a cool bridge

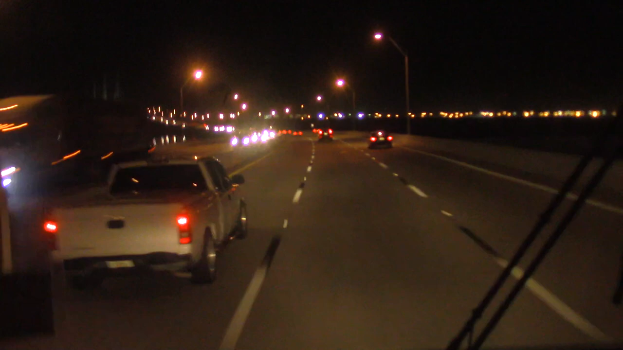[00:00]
All right, we're going through Jacksonville. I thought this bridge was pretty cool here. About 65, 65 I guess.
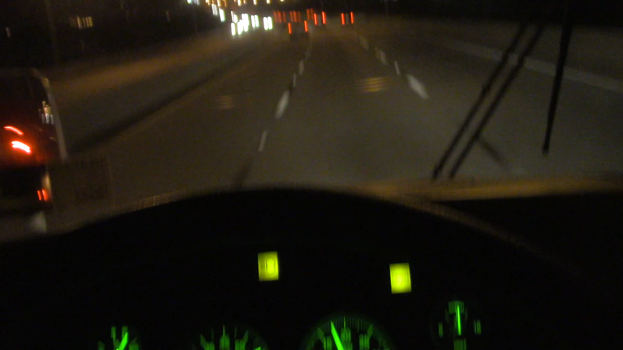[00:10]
Got a beetle ball on us back there the whole way.
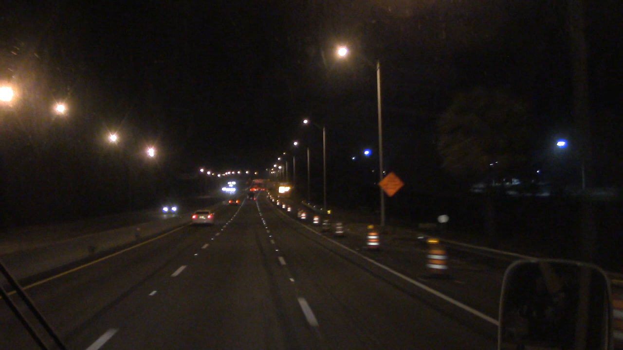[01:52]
I thought he was getting rid of my camera. Stressful. A lot of trucks. A lot of trucks over there. Yeah, that's a big railroad hub. I think that's the paper plant out there. If you're pointing the camera out the window there, you can see all those lights out there.